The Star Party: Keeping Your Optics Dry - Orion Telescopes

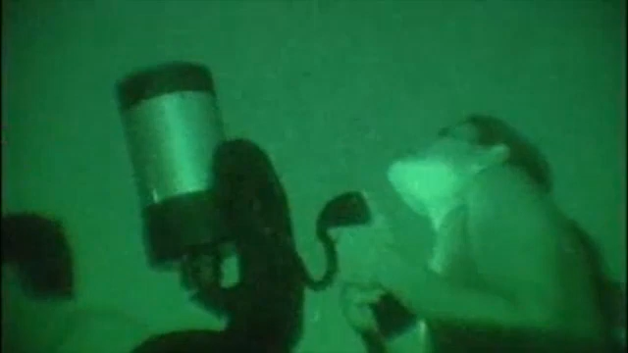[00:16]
As night falls, the temperature can change and water vapor can condense out onto the cool surfaces of your scope.
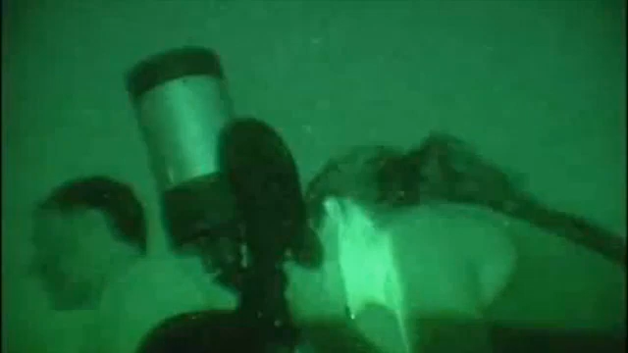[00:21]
Next thing you know, your image is fogged over. This can be a particular problem for telescopes that use a sealed tube design, like Cassie Green's.
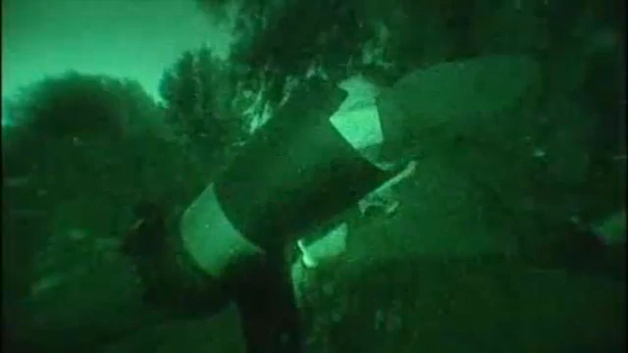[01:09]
The longer you spend outside, of course, dew will eventually get into the corrector plate and eventually will do over if it's a very,
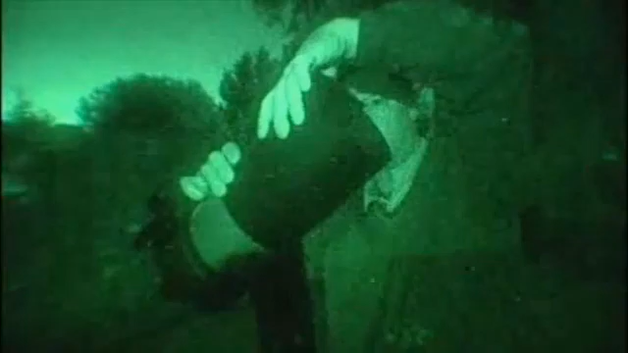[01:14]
very wet night. This will prevent dew from forming for a while.
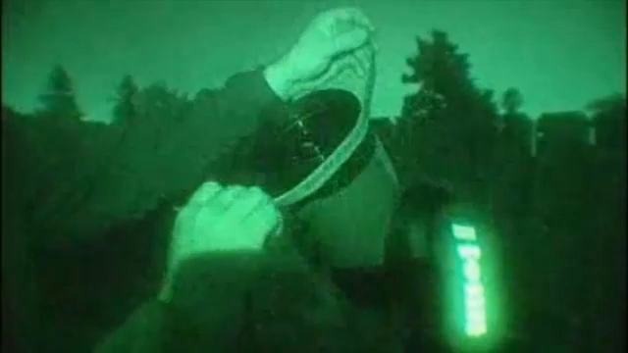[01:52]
And it provides a slight amount of heat to keep the corrector plate just above ambient temperature.
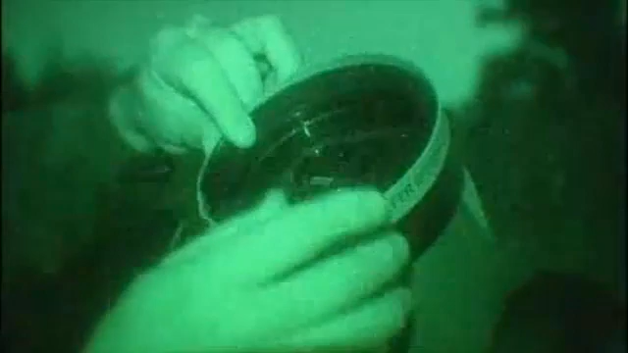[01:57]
And that will prevent dew from ever forming on the lens.